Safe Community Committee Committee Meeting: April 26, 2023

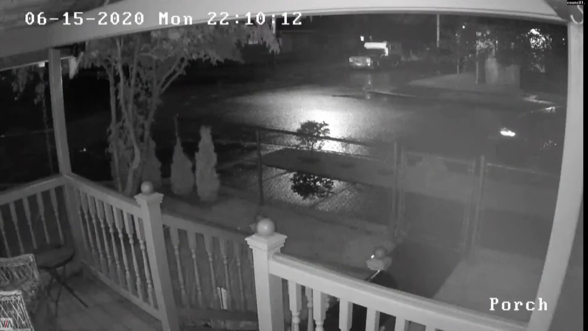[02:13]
Here's a couple short clips from one of our safety conscious residents that was taken from their front porch. They sent several clips and I'll show just a couple. The first two clips are time stamped about 30 seconds apart. And then roughly 30 seconds later, somebody turned around and made the return trip.